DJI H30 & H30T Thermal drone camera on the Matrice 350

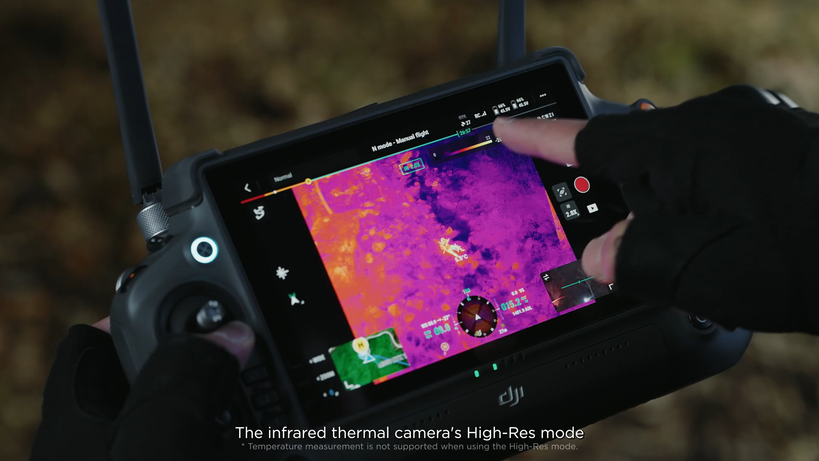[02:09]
The infrared thermal camera's high-res mode allows
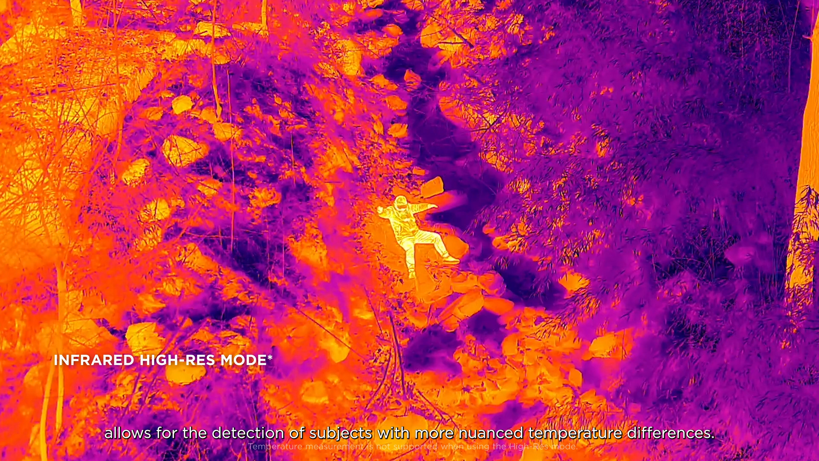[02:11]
for the detection of subjects with more nuanced temperature differences.
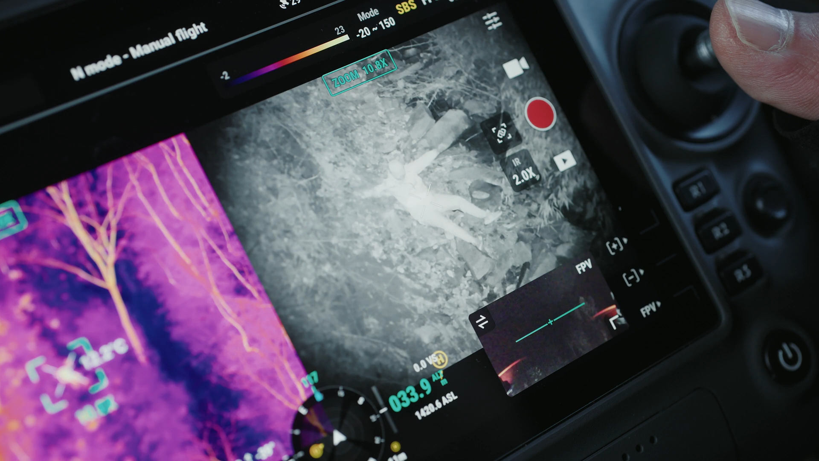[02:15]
This enables operators to more quickly locate subjects.